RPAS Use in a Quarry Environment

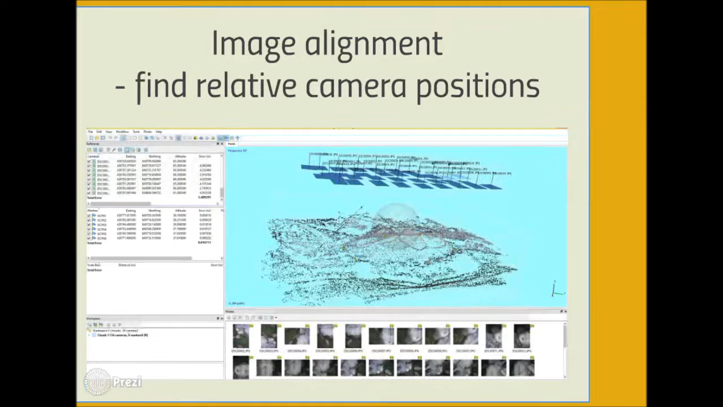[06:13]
The first stage of processing is to align the photographs to calculate a set of relative camera positions and an initial sparse point cloud. To enable referencing of the images to real world coordinates ground control points are marked in each image that they appear.
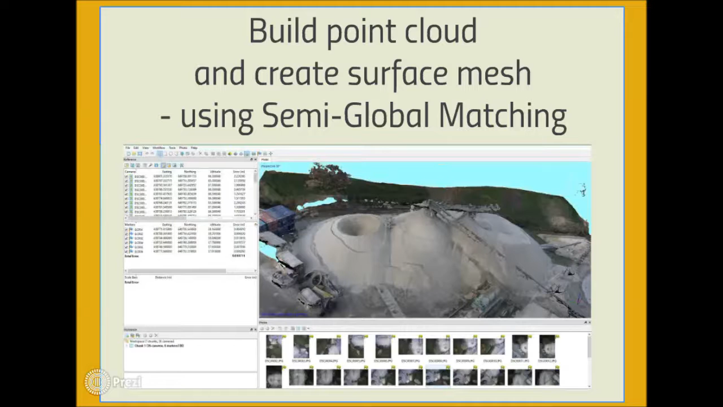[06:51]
This means that image pairs with a five centimeter ground sample distance could be used to generate a cloud with a point spacing also of five centimeters. A mesh is formed from the point cloud to create a surface for further work.